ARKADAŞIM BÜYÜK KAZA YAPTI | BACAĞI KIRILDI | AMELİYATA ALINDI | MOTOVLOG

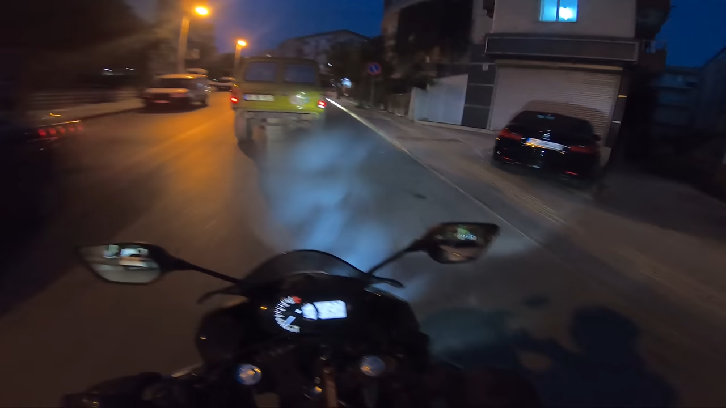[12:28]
Oha, dumana bak. Ekosistemi deldi yemin ederim.
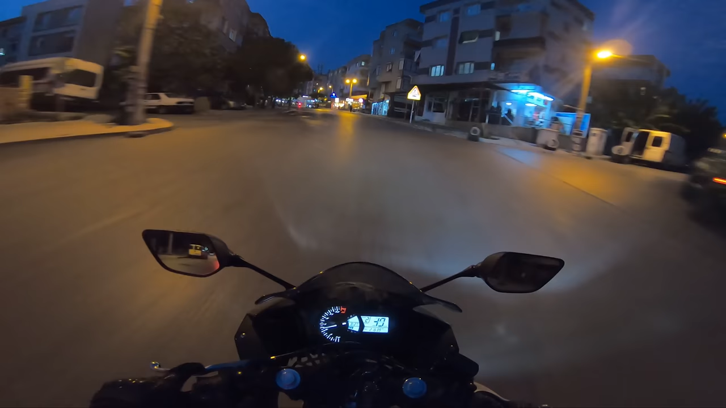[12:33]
Şimdi çapınla birlikte Burak'ın bayağı yağ döküldü yere.
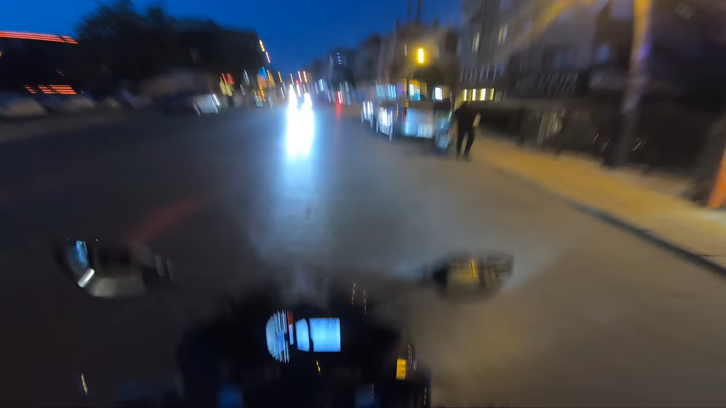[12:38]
Gidip yağ dökülen yerlere kum atmamız lazım. Çünkü başka bir motorcu düşüp kayabilir.
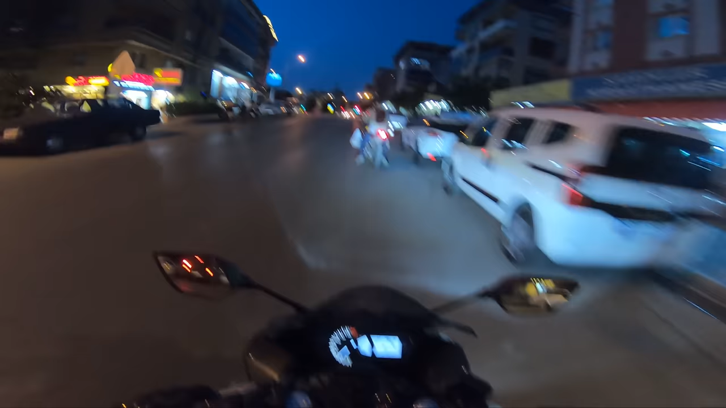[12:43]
Şöyle çapının solunda kum görüyorsunuz. Bir de sağında. Burak'ın bahçeden topladık. Çapın dur dur dur dur. Lan çapın, çapın dökülüyor. Sağına bak, sağına. Ya.
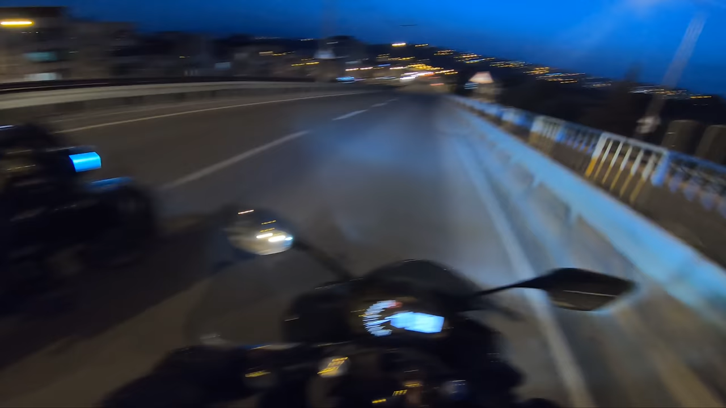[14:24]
mecbur tersten gideceğiz de şu ilerideki ters kısım çok şeydi dar böyle bir de insanlar dardan dönüyor neyse umarım bir gidiyoruz şimdi bakıyoruz biri düşmüş düşünsenize çok kötü olur ya gidelim de şu ya hemen bir çözüm bulalım sonra direkt buranın yanına boz yaka